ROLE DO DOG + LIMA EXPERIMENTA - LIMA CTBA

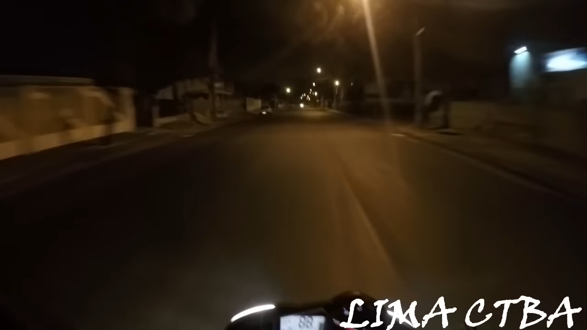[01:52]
O asfalto aqui tá muito ruim. Antes era uma maravilha, quer acabar com o asfalto. Então aqui estamos na rua David Tals. David Tals.
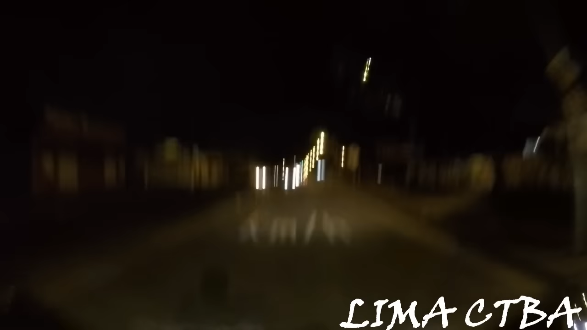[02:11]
Então próximo aqui é o Super Zamp. Supermercados, mercadinho, Super Zamp.
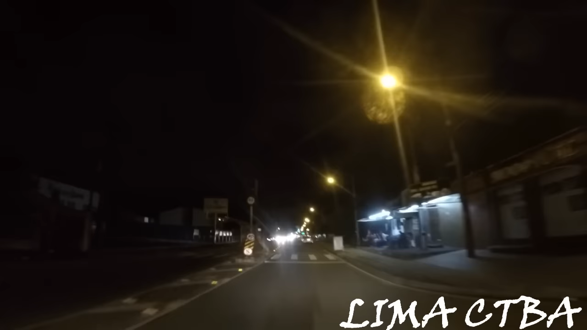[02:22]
Ó, a gente já pode ver que o rapaz tem uma boa clientela aí, ó. Bem legal, né? Então, é o dog do Hot Dog Juida Paulo Manga. É nóis, é nóis. Rota alternativa aqui, o hot dog.